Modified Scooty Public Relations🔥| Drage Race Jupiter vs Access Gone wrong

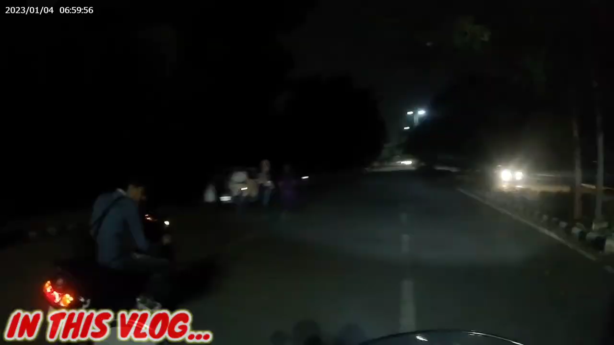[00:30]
तो गाइस ये देखो चेक करो जुपिटर वर्सेस एक्सेस भाई, आगे निकल गए हैं हम जी।